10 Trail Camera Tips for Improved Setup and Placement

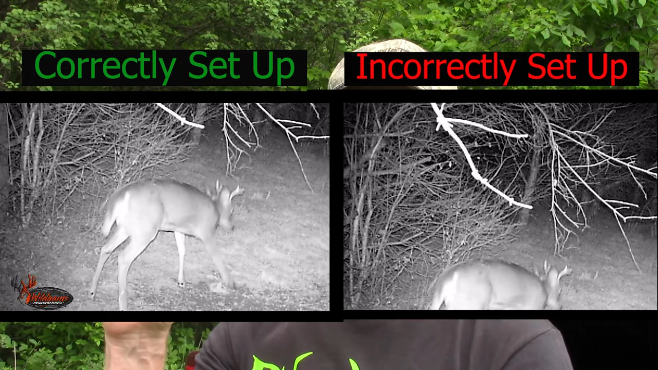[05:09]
properly And you never got the subjects in the frame that you were trying to shoot